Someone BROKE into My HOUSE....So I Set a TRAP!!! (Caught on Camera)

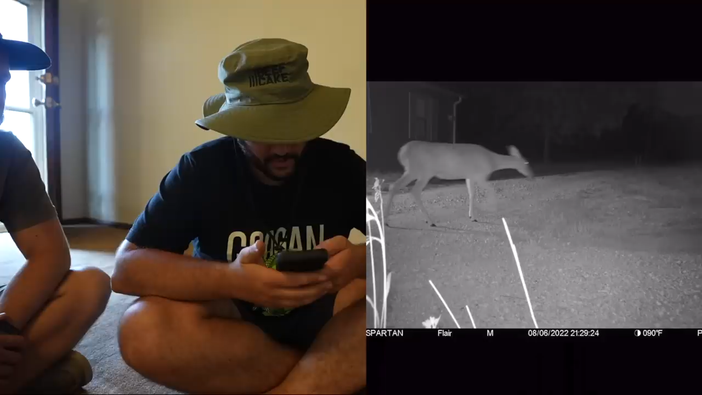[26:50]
So this is, we got deer. It looks like we got one doe. Oh yeah. See that guy? Okay, well, there's nothing over there. Yep, the doe. Ooh, bearded turkey. Ooh.
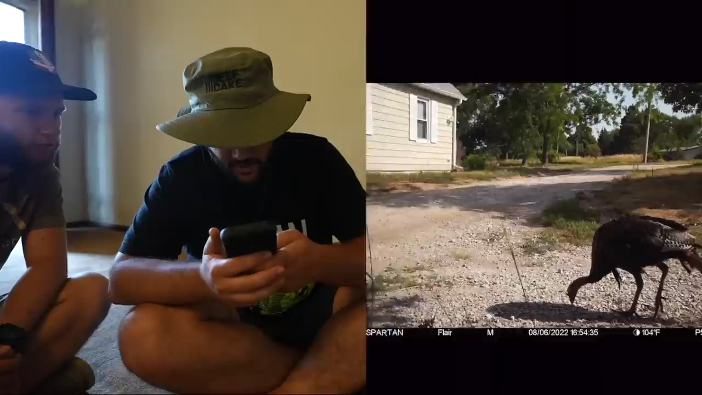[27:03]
We got some turkey action, some more gobblers, and some rabbits. Oh, yum. They're getting it on. Yeah, ooh, yeah. Horny. Yeah, they're getting it. More rabbits.
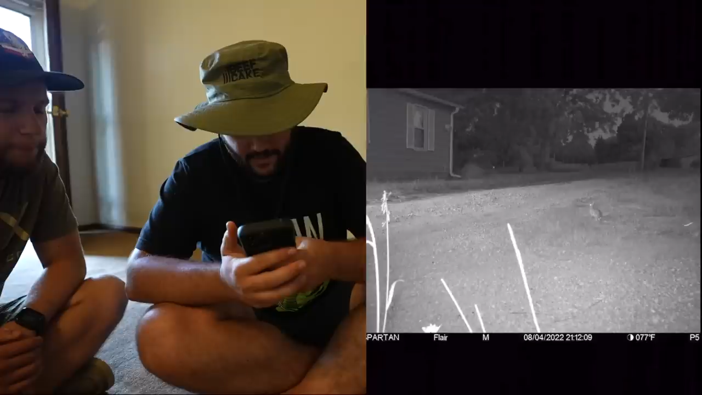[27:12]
So they're, that's a young guy. That's a little guy. Little turkey. Okay. Mama. Oh my gosh. Wow. Bunch of little guys. How many there are. There's a ton.